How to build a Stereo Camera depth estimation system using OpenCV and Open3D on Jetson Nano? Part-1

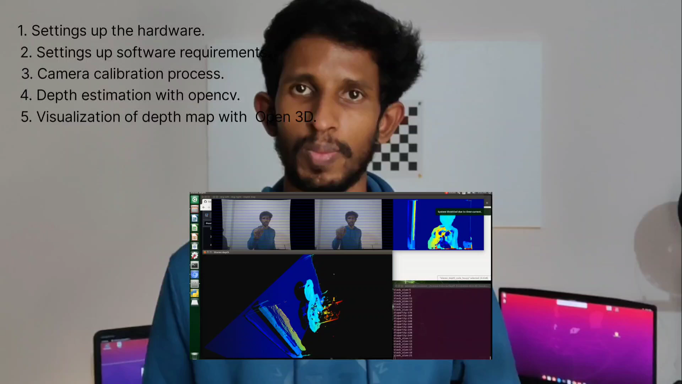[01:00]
The depth map which is obtained in the previous step will be visualized using OpenCV library.